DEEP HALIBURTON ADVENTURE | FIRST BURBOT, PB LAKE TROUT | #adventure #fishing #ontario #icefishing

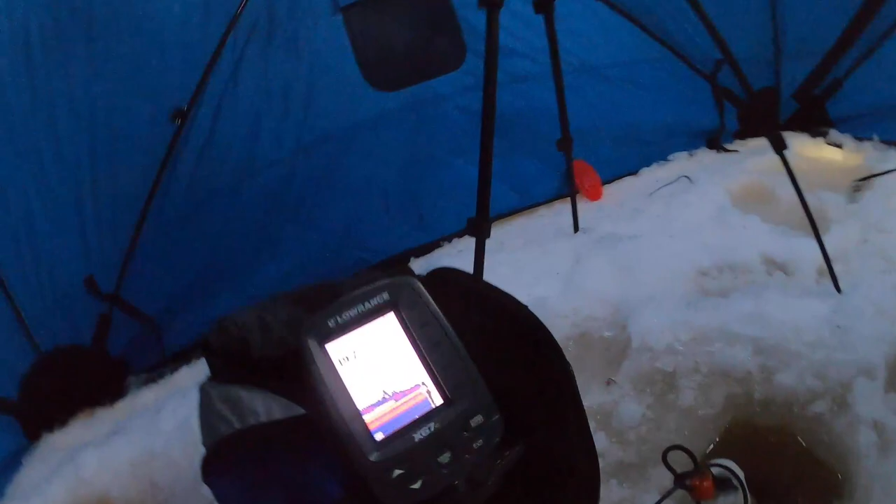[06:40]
if we look at the the thingy look how many marks are on that thing there's me
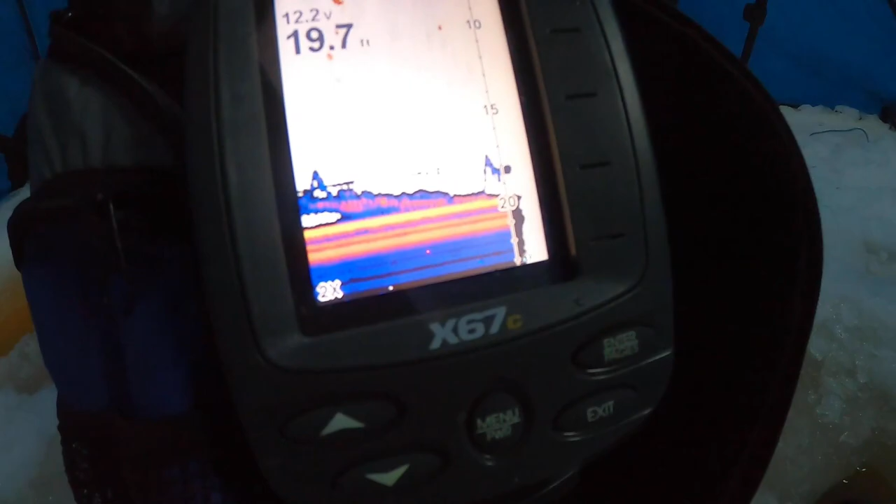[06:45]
look at that mark down there oh he's chasing me but i can't get him to commit